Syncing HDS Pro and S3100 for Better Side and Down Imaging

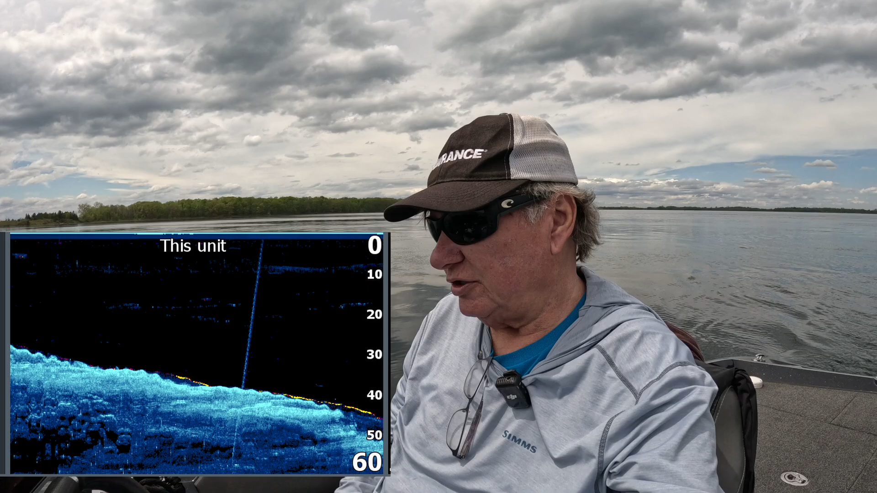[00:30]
Right now I have sync turned on.
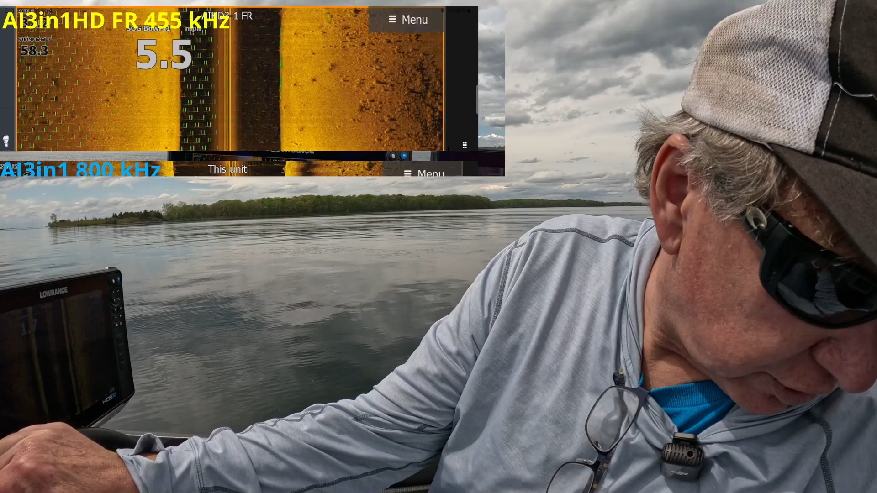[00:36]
And so let's just do a little recording and I'll show you, and you'll be able to see what it looks like with these things side by side.
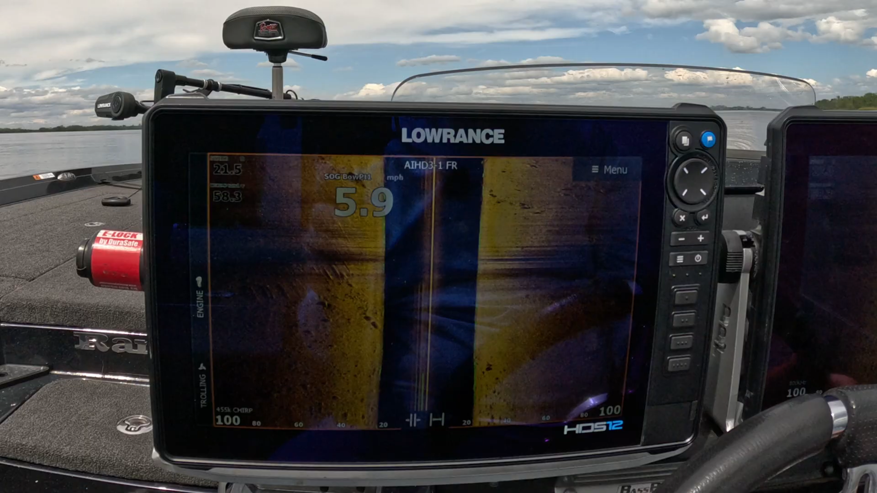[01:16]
On screen: speed 5.9 mph
So if you look on these two side imaging screens, this is the 3-in-1 HD coming off the 3100 module.
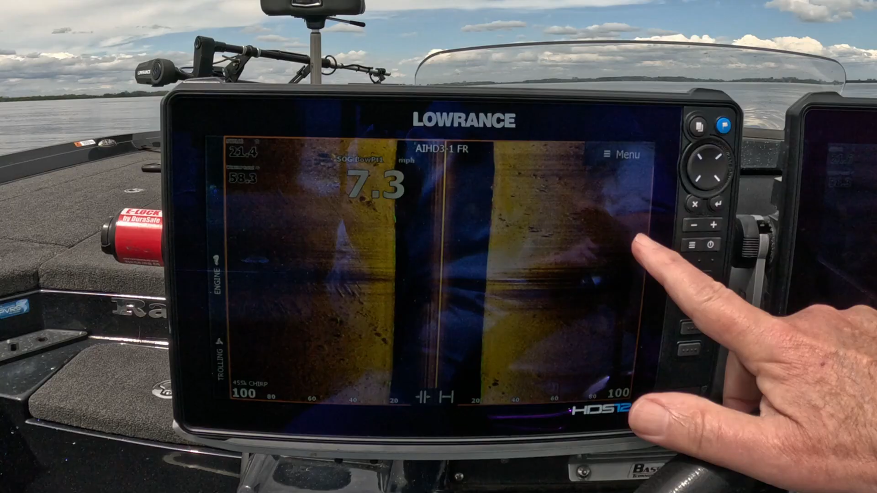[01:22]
On screen: speed 7.3 mph
You can see it's the FR, which is the fish reveal transducer. This is the 3-in-1 plug directly into this Pro unit.
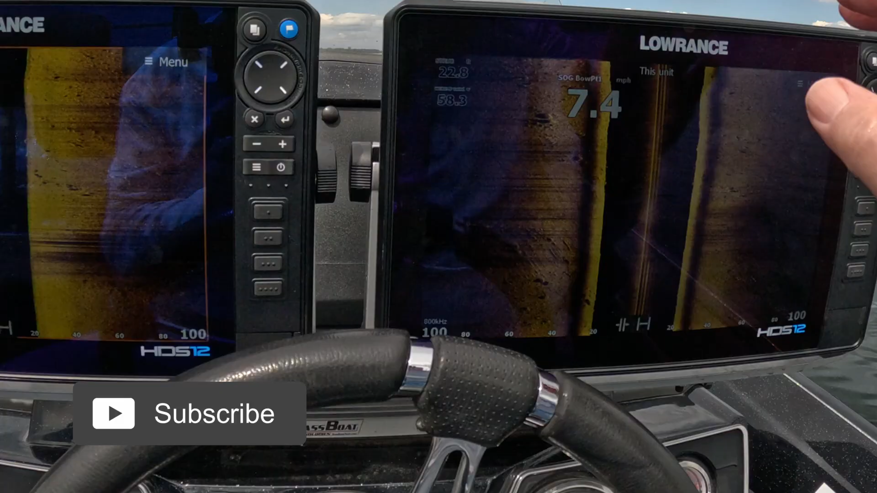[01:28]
Now, what I have is that on this Pro unit here,
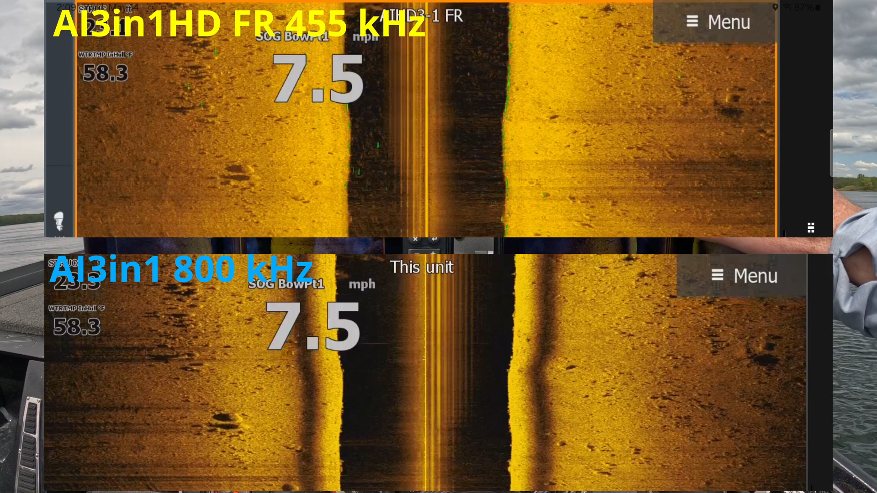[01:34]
On screen: water 58.3°F, speed 7.5 mph
I have the, sorry, the sync turned on.
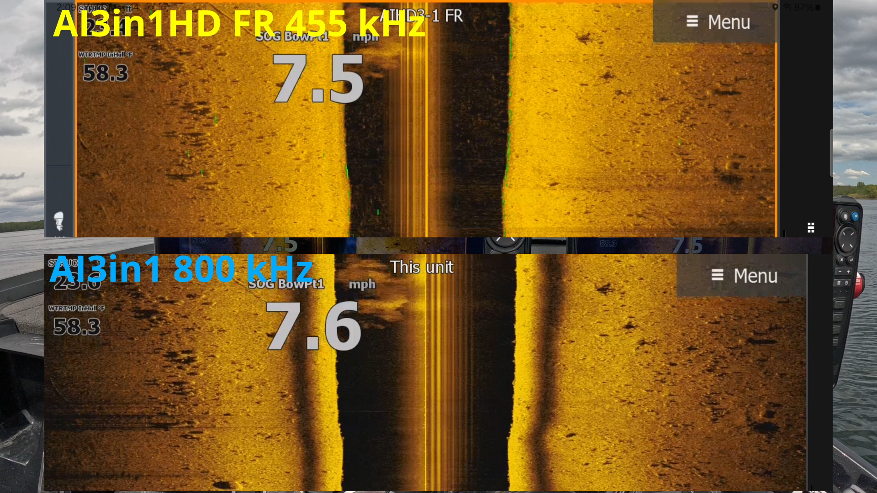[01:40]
And so the yellow wire on the Pro is connected to the blue wire on the S3100 module.
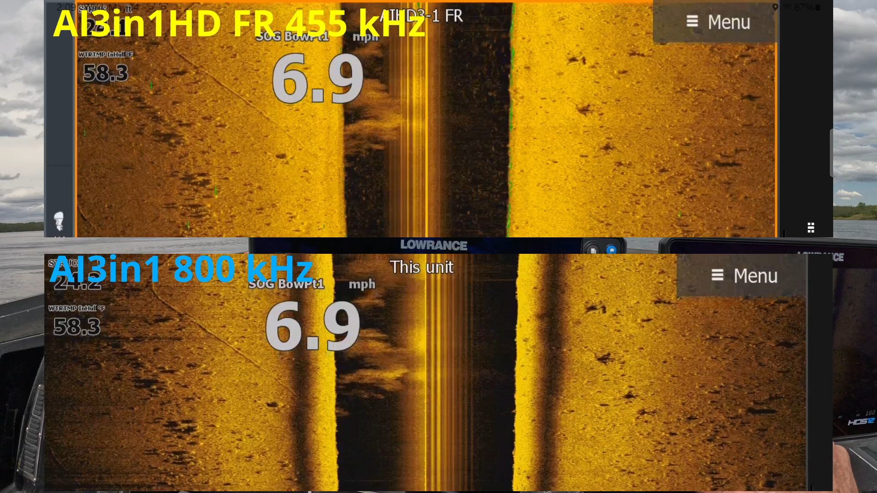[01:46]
On screen: speed 6.9 mph
If you look at the installation video I did on this unit, you'll see that's how it's set up.
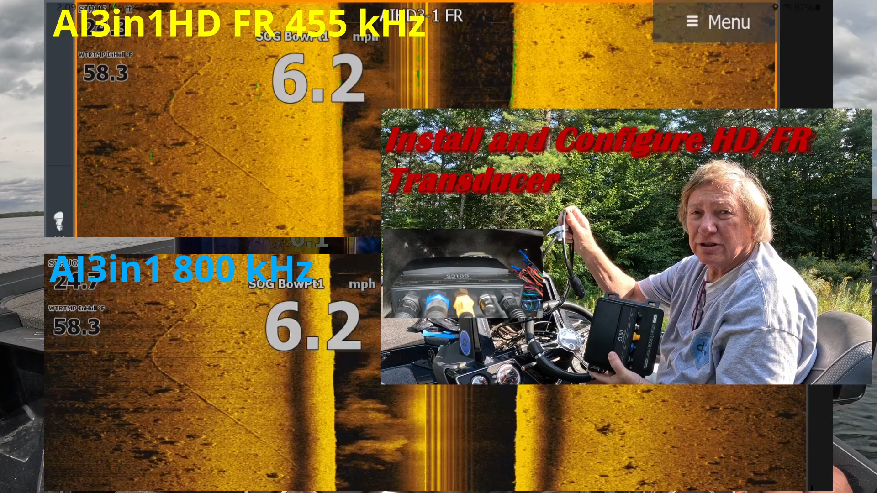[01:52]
On screen: speed 6.2 mph
So let me turn the sync off. So the way to do that is come in here, hit pages, go to settings, right?
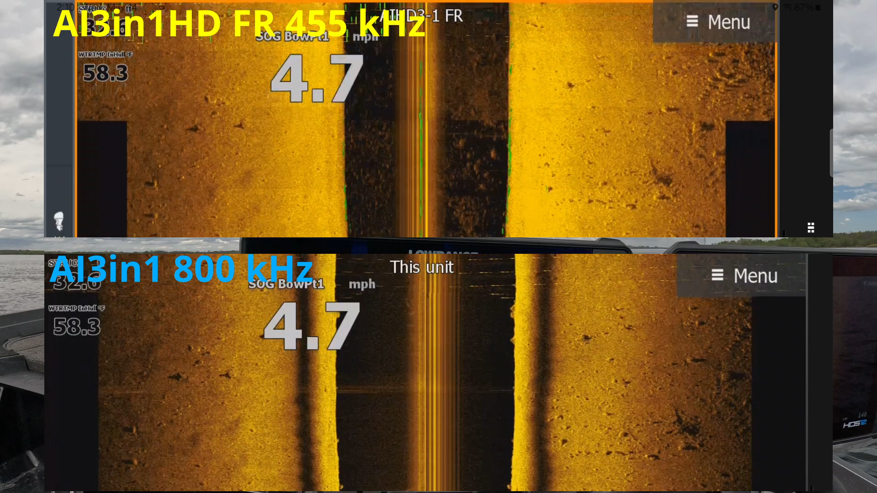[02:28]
On screen: speed 4.7 mph
You notice it's got a little bit, a lot of noise here on that side imaging. See it?
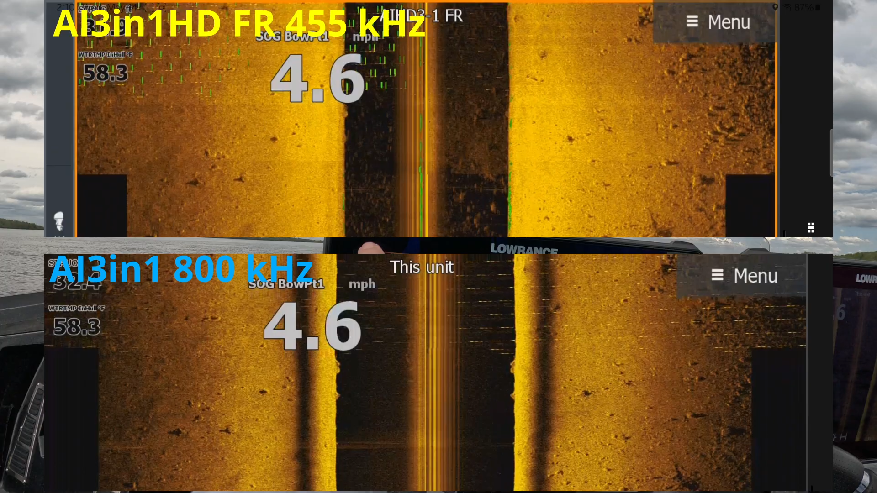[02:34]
On screen: speed 4.6 mph
And it's all coming from the left side of that transducer. And that's coming because I turned the ping sync off. And again, we're running two different frequencies. Okay. So that's the frequency test.
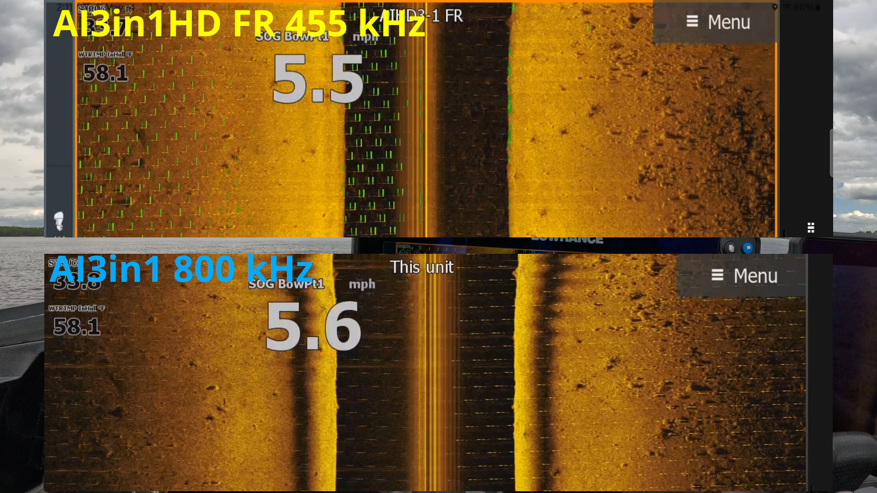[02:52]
Yes. So on a fish reveal transducer running at 455,
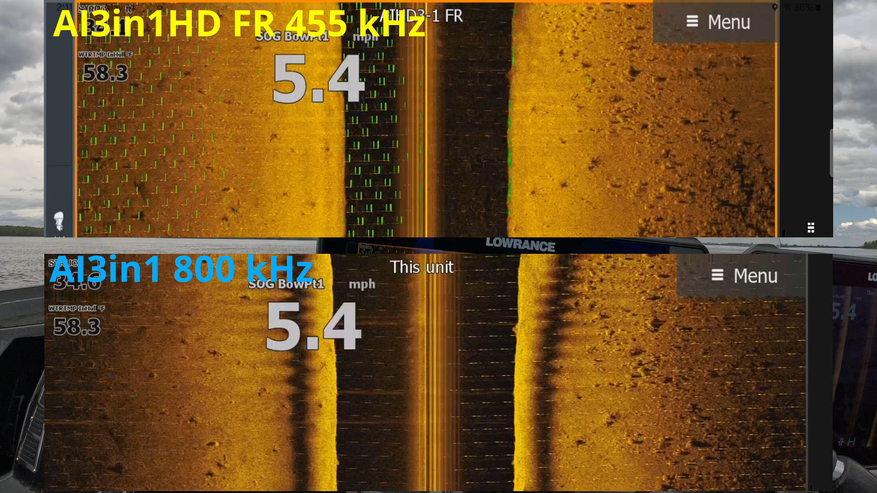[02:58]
On screen: speed 5.4 mph
you're going to see the noise here coming from the side that the other transducers on.
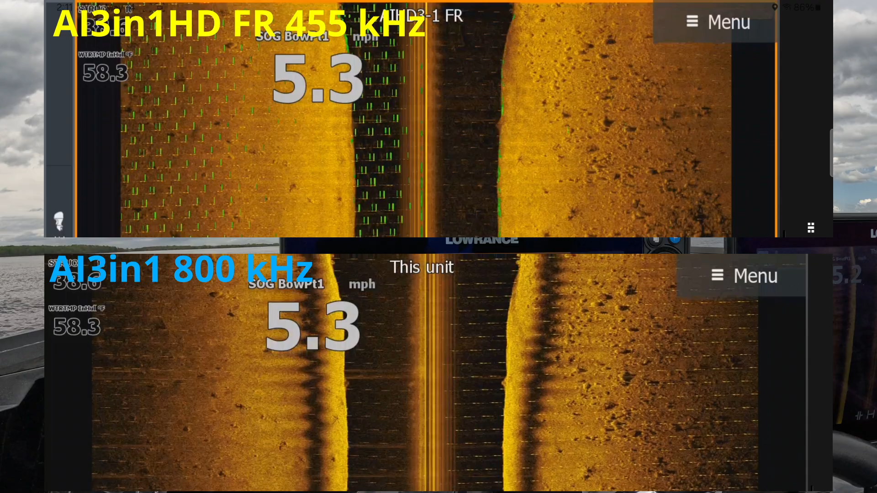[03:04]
On screen: speed 5.3 mph
All right. So let me flip the fish reveal over to megahertz and let's see the effect of that.
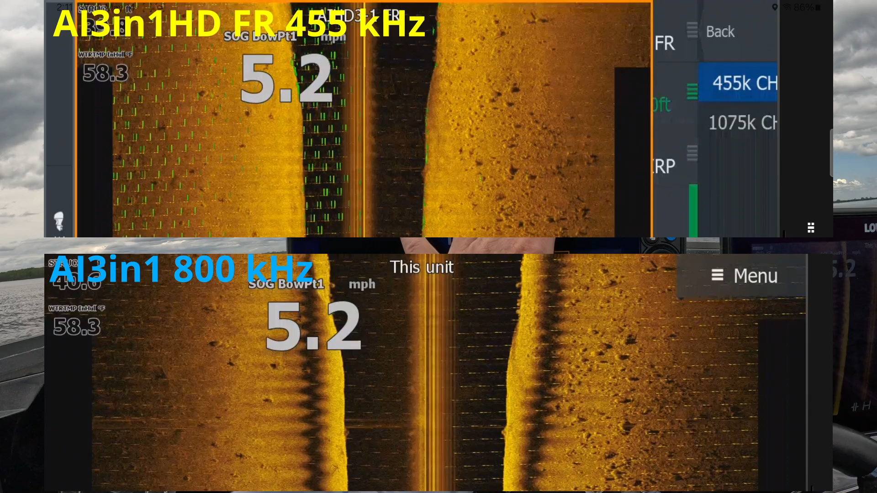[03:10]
On screen: speed 5.2 mph
Okay.
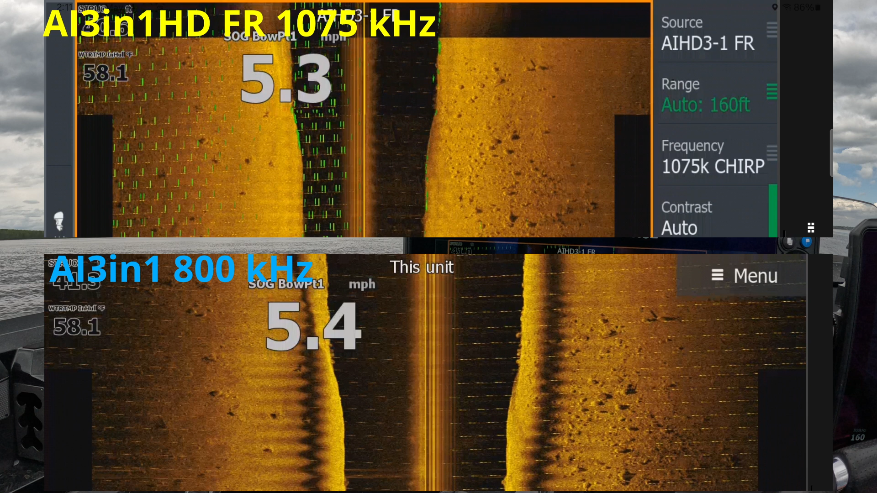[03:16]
All right. We're still seeing the same noise.
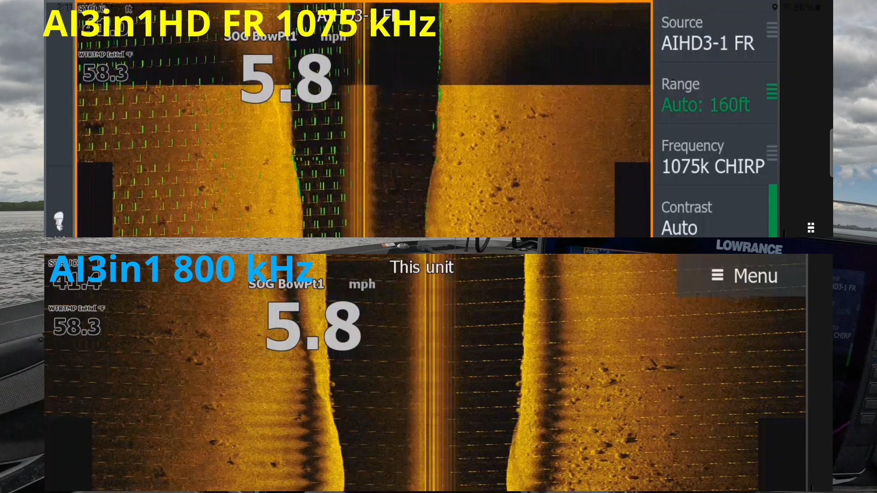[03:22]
On screen: speed 5.8 mph
A little bit different, but again, they're pretty close to the same frequencies.
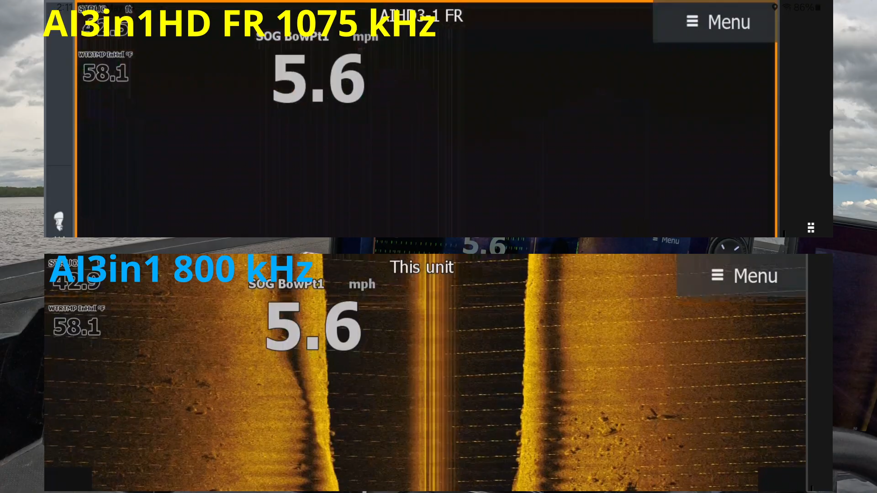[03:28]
On screen: speed 5.6 mph
So now what I'm going to do is I'm going to come over to the three-in-one unit